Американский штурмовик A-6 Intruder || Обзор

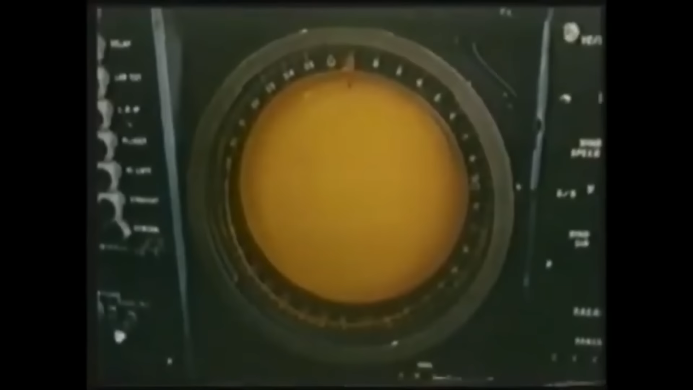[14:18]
Подготовка его требовала значительного времени, потому что ни на каких других самолетах такая система не использовалась.